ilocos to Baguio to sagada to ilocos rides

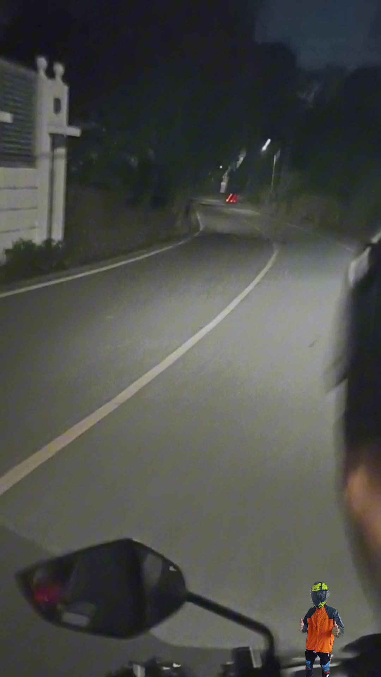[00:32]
Nag-start ng biyahe namin mga idol, alas 6 ng gabi.